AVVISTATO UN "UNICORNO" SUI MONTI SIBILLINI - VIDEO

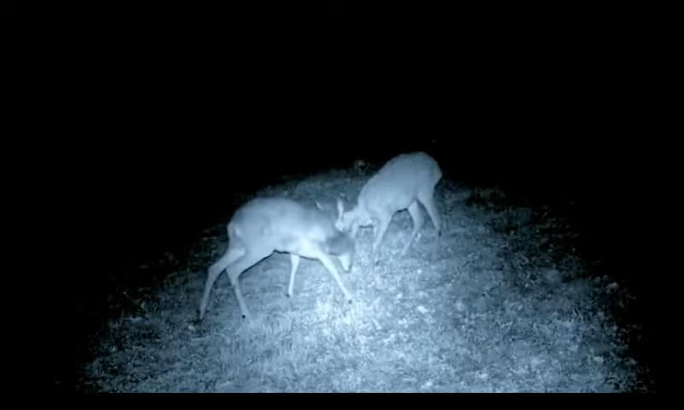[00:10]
Tra i boschi fiabeschi dei Monti Sibillini vive una creatura con un solo corno. Non è un cavallo bianco dotato di poteri magici, ma un giovane capriolo. Che salta e gioca con i suoi simili sui prati della Valle del Fiastrone, nelle Marche, zona devastata dal terremoto dello scorso anno. È stato ripreso da una videotrappola. Una telecamera nascosta nella vegetazione, mentre pascola di giorno, e di notte mentre è in compagnia di altri animali.